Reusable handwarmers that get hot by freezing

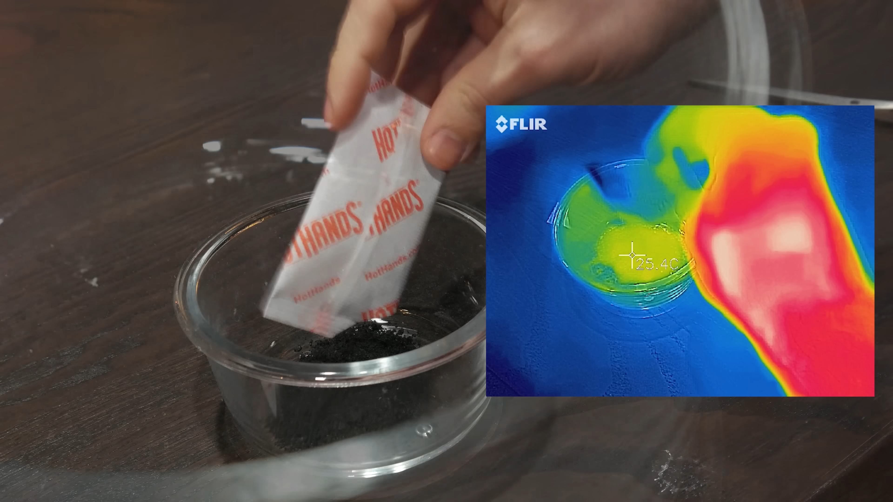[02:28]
Activated carbon, aka activated charcoal, is responsible for the color. That charcoal isn't part of the reaction, instead it's used as a source of thermal mass to help evenly distribute the heat produced. When it's all exposed to air like this,
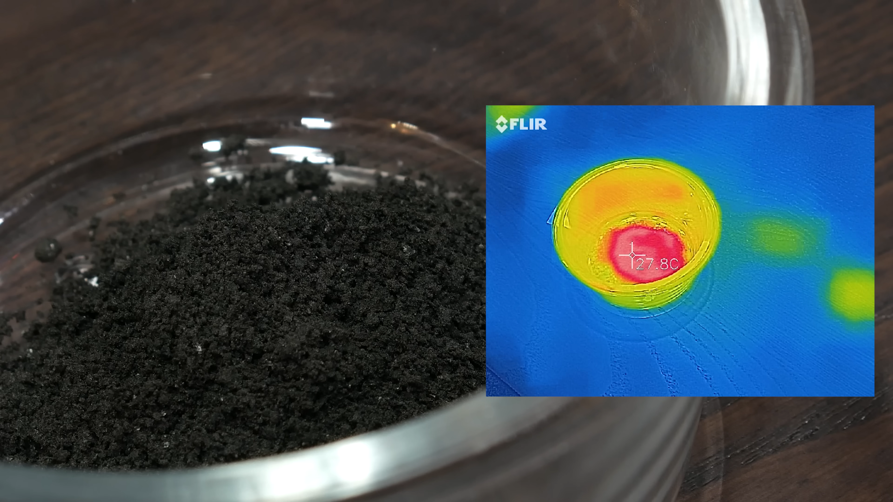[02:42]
the reaction happens quite a bit more quickly than it does in the warmer with its semi-permeable membrane.
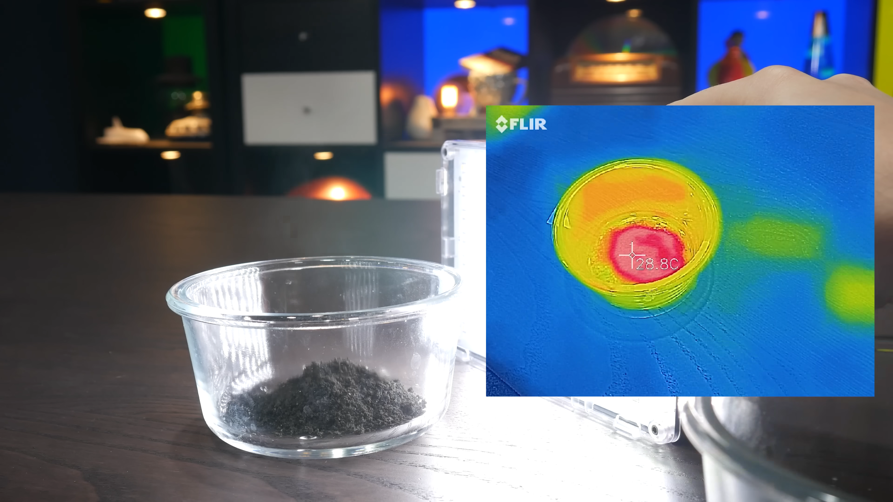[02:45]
You can actually see some steam coming from it. One of the support materials in here is there specifically to provide a source of water for the reaction.
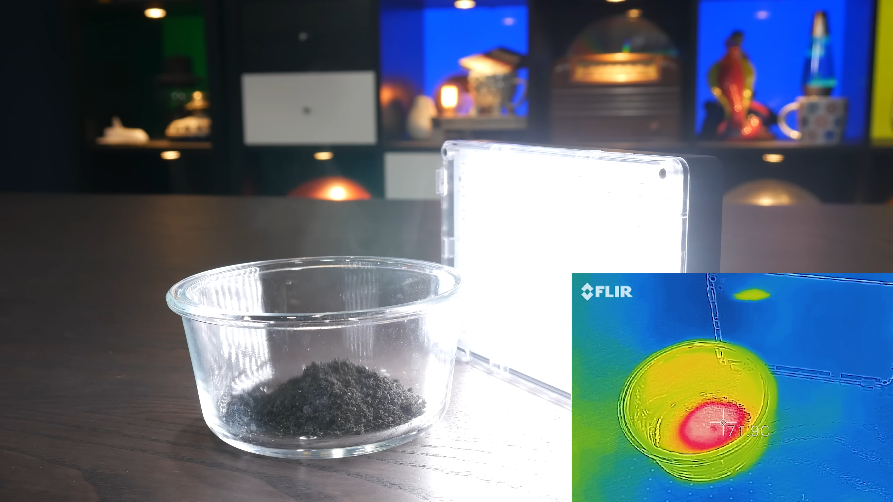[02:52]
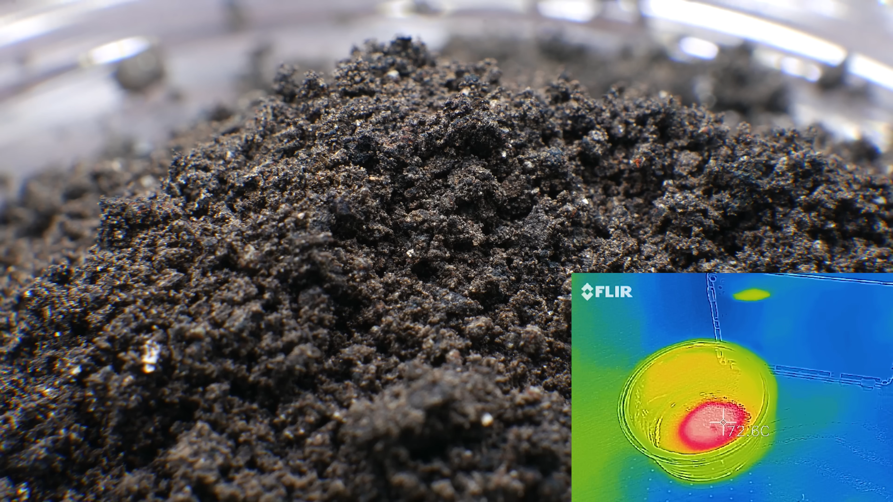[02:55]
It can be any number of things, but one common material is vermiculite, a silicon-based mineral that contains water.
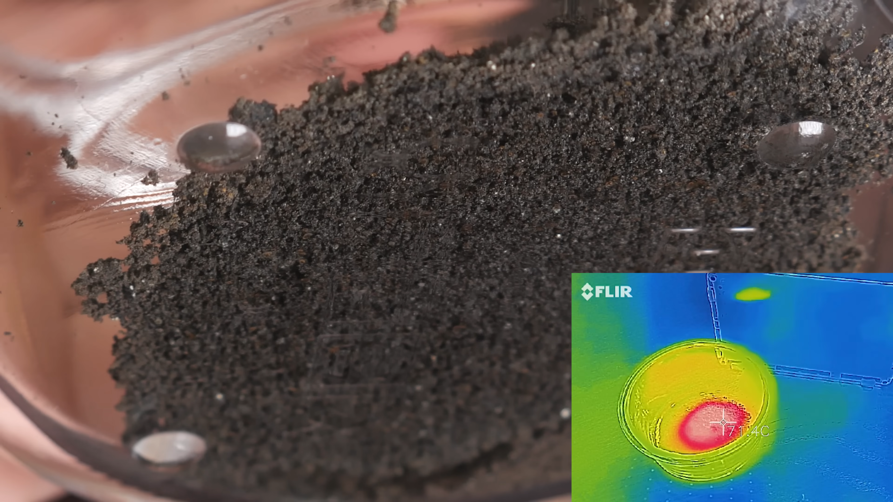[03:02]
You can actually see some water droplets forming on the bottom of this container,
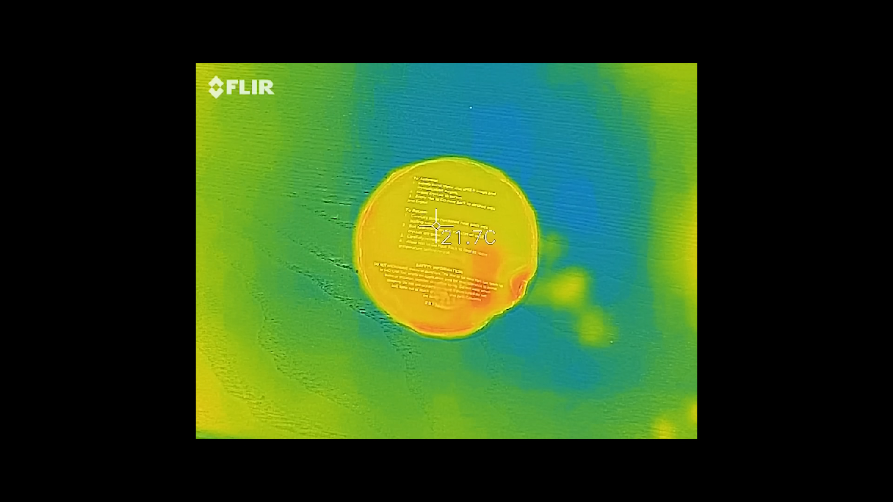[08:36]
And it generates heat extremely quickly.
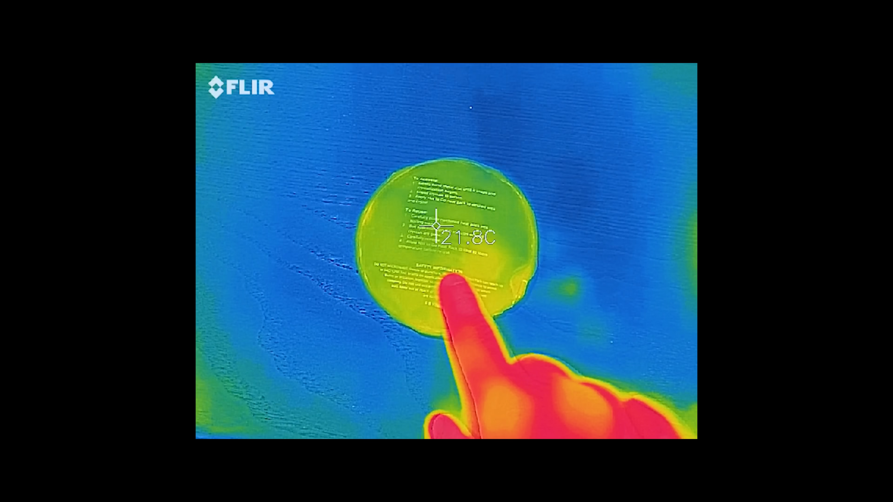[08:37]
On screen: spot 21.8°C
Take a look in the thermal camera and you'll see that the instant it solidifies, it's hot.
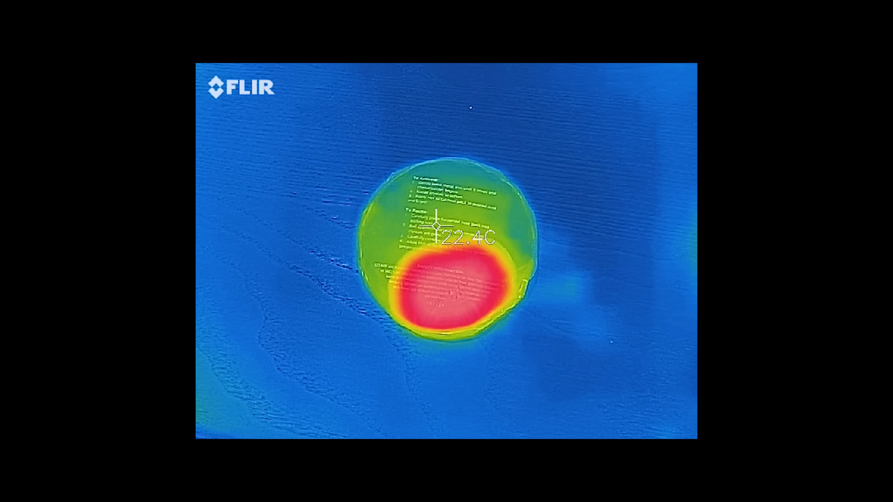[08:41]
It doesn't quite reach the freezing point of sodium acetate trihydrate, but it's pretty close. Just look at my hands compared to the hand warmer.
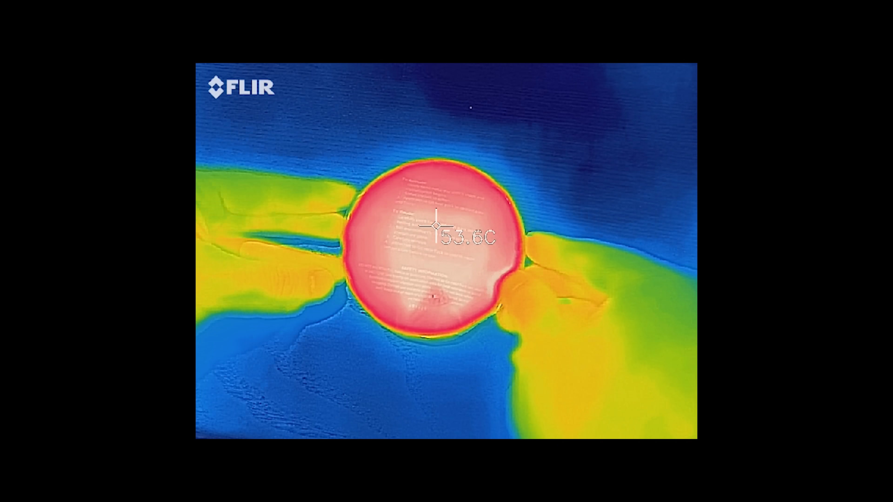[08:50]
They're quite a bit colder. Luckily, it doesn't all freeze immediately. After the crystals have spread out, you can knead this thing and you'll discover that…